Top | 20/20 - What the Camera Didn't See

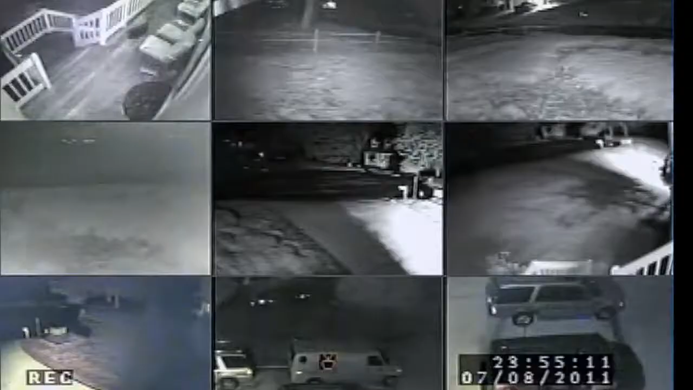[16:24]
Take a good look at this image of Nikki Lylee on her porch, hours before she supposedly walked out on her husband, Matt.
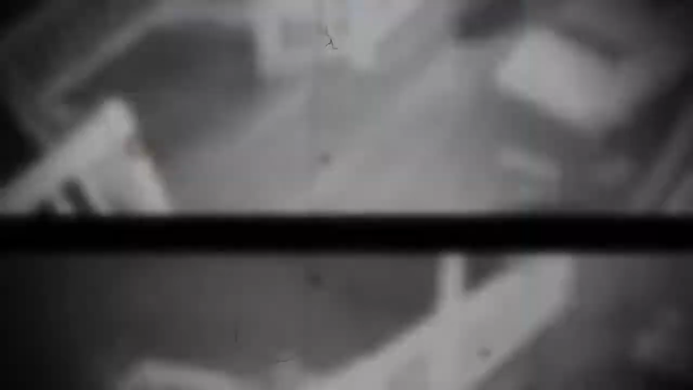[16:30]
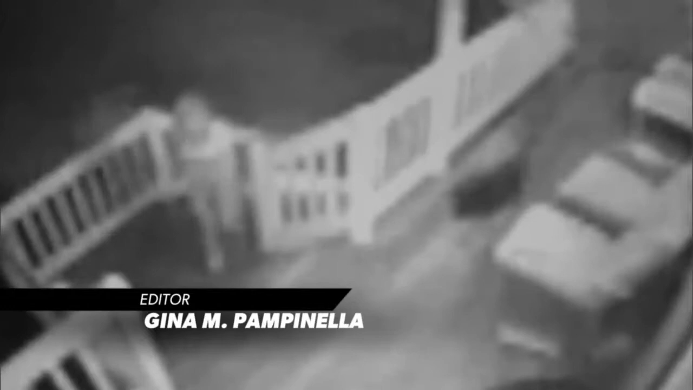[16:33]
It's the last picture of her alive, because believe it or not,